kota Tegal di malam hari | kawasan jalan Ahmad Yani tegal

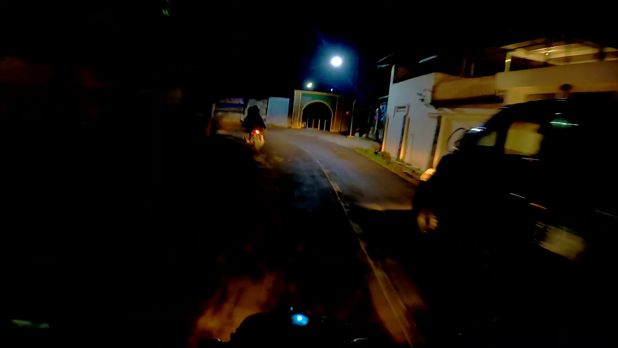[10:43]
Ini ada makam pemakaman Muslim Panggung Kota Tegal. Makam Muslim. Nah, ini ada TPU, guys. TPU tempat pembuangan. TPU tempat pembuangan akhir sampah ya Allah. Kok TPU sih? Tempat pembuangan. Nah, ini guys, ke arah stasiun Kota Tegal ya.
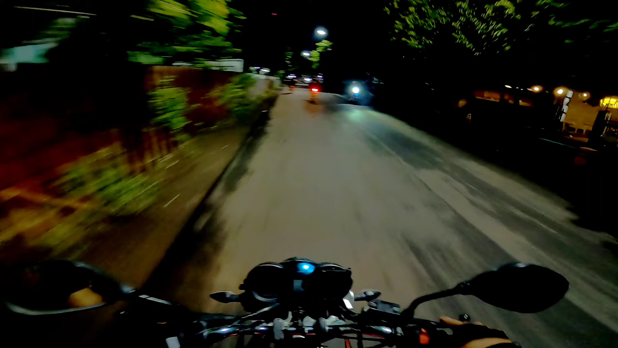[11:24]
Besi rel tua itu sudah enggak kepake atau gimana, saya kurang tahu juga ya. Di situ banyak tergeletak besi rel. Nah, ini tembusnya ke stasiun Kota Tegal dan ke arah Jalan Pancasila tentunya. Nah, itu guys, Taman Pancasila Kota Tegal ya.
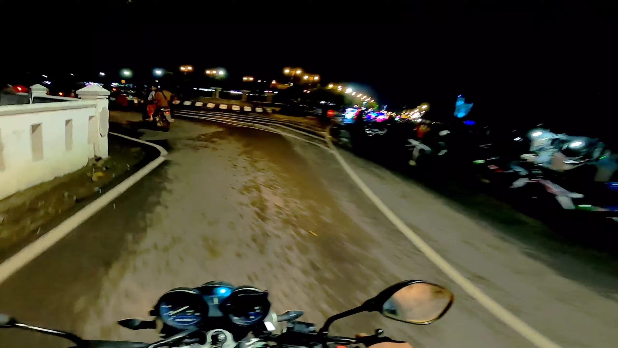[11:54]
Kalian bisa lihat sendiri ya, Taman Pancasila Kota Tegal jam segini itu masih ramai banget, sumpah. Jam segini masih ramai banget, guys.
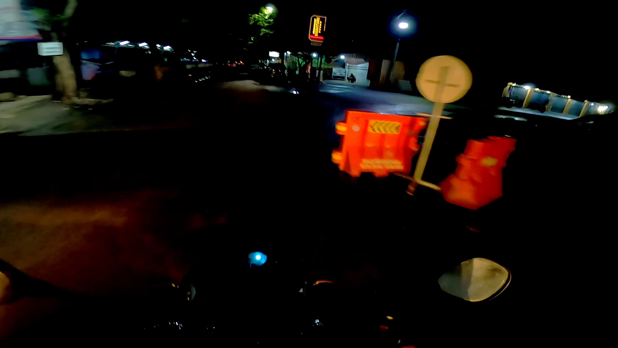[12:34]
Kita belok kanan ya. Nanti. Apa bisa ya lewat sini?
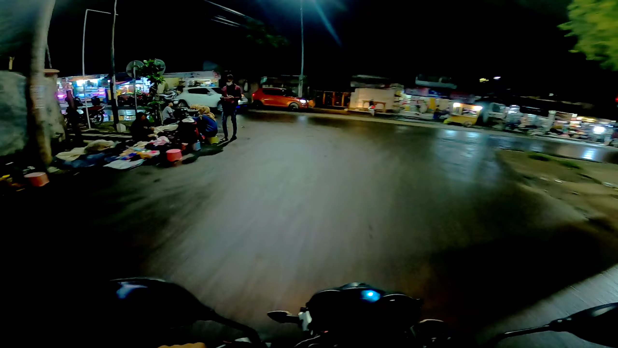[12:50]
Bisa nggak ya, guys? Kayaknya sih nggak bisa sih.
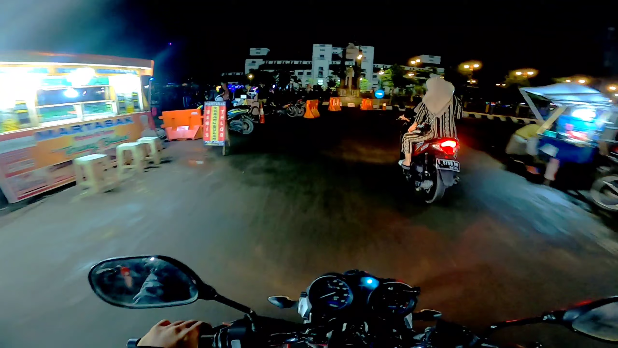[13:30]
Kita belok kanan, guys. Nggak bisa, ditutup. Nah, ini teman-teman Cicila Kota Tegal ya.
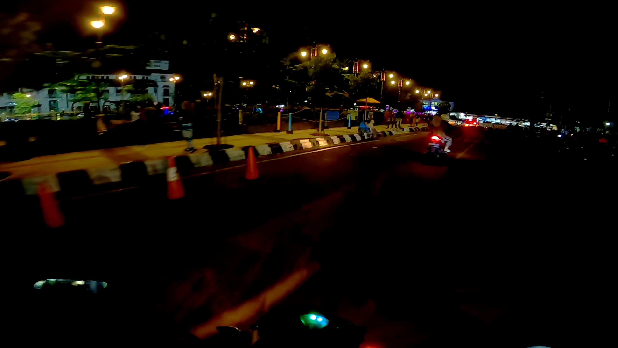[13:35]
Belum, buat kalian yang belum pernah mampir ya, khususnya warga Kota Tegal yang belum mampir, ya silakan mampir. Oke, guys, kita lurus menuju Jalan Kartini ya. Kita lurus menuju Jalan Kartini, Kota Tegal.
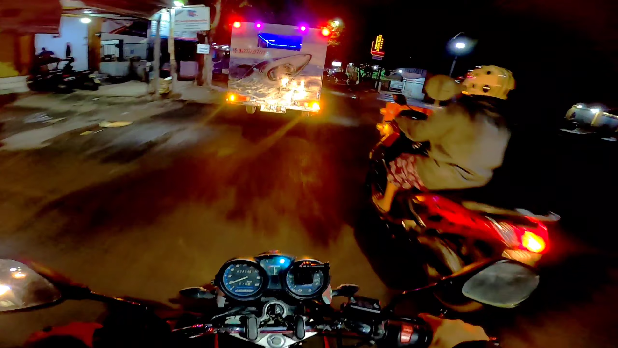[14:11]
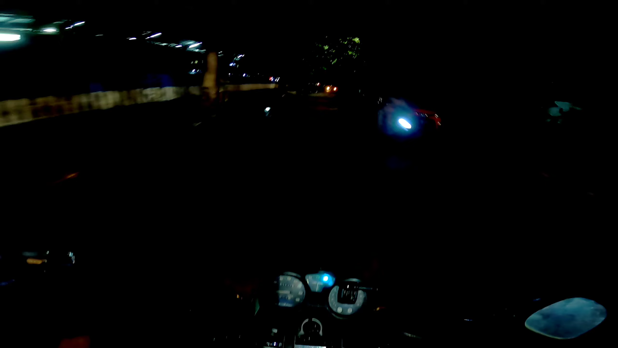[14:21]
Nah, nanti kita lurus ya. Lurus nanti di depan ada perempatan. Nanti kita belok kanan ya. Belok kanan menuju ke Jalan RA Kartini ya. Bagaimana sih ya suasana di Jalan RA Kartini di malam hari? Nah, di sini itu banyak sekali, guys. Banyak sekali angkringan yang berjualan di sini ya. Banyak sekali anak-anak muda juga ya. Banyak tongkrongan juga di sini. Ya, sangat cocok lah ya buat tempat tongkrongan anak-anak muda.
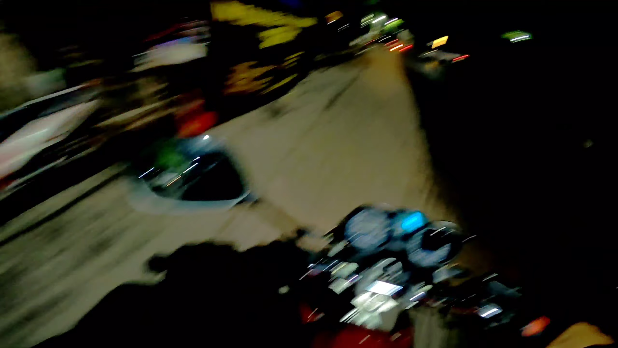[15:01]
Nah, kita muteri bundaran ini ya. Kita muteri bundaran ini. Oke, nggak usah deh. Kita langsung sini aja. Nah, ini guys. Di
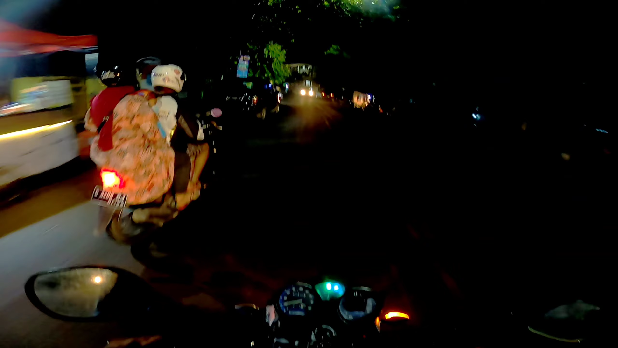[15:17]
sini juga sudah banyak yang berjualan nih. Jalan RA Kartini ya. Sebelah sana lagi, ini adalah SMA 1 Negeri Kota Tegal, sebelah kanan saya ini.
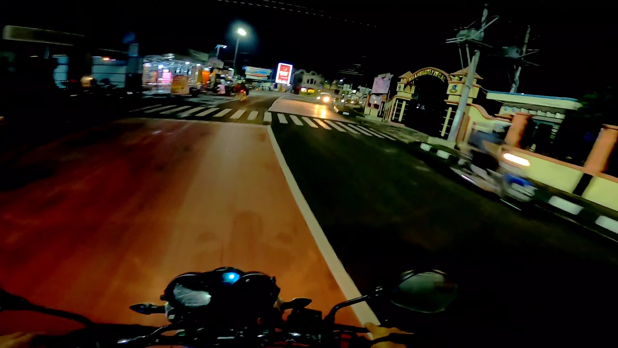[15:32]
Sudah itu adalah bundaran RA Kartini. Sini juga banyak sekali berjualan, guys. Itu bundaran RA Kartini. Kita lurus. Nah, ini guys, jalan RA Kartini Kota Tegal di malam hari ya. Ya, masih cukup ramai lah ya. Habis diguyur hujan juga ya di Kota Tegal khususnya, tapi di sini itu masih cukup ramai.